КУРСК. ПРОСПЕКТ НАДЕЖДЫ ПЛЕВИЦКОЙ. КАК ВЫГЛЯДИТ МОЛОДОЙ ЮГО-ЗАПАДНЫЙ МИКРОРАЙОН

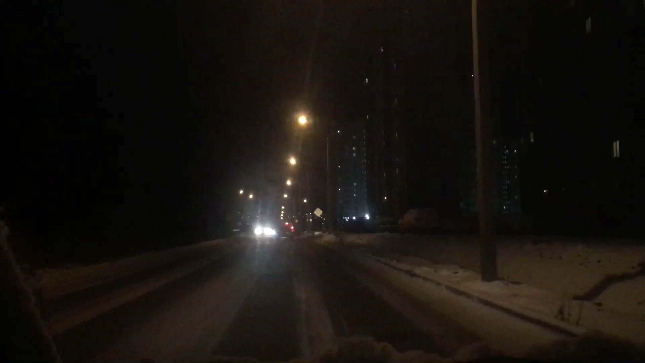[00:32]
Главное, что почистили дороги. Вот если дороги чистить не будут, будет прям очень грустно. Посмотрите, какой красивый проспект Надежды Плевицкой.